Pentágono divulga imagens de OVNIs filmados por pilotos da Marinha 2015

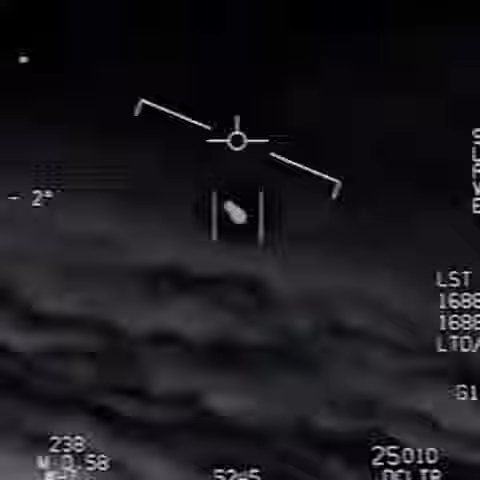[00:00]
What the hell is that? What the hell is that? There's a whole fleet of them. Look on the ASA. My gosh! They're all going against the wind. The wind's a hundred and twenty knots far west. Look at that thing, dude. That's not our LNS though, is it? It's not our LNS. Look at that thing.
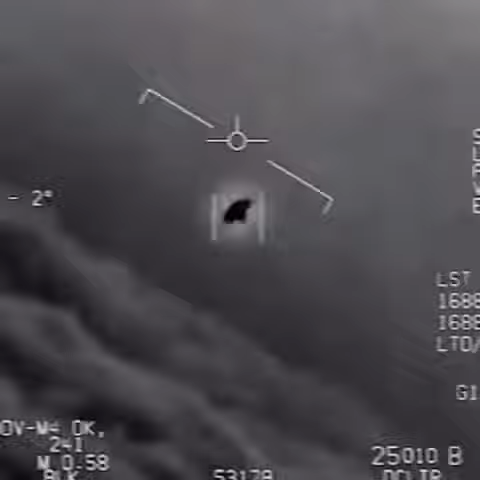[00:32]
It's rotated.
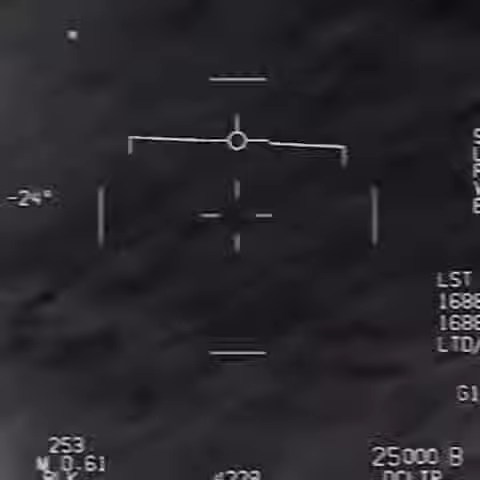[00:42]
We got him! Roger. Oh my gosh, dude. Can you box moving target? No, I took an auto track. Oh, okay. Oh my gosh, dude.
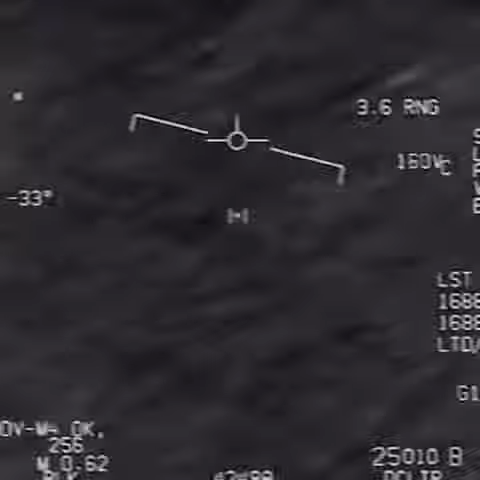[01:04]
Wow, look at that! Look at that! Look at that! I'm done!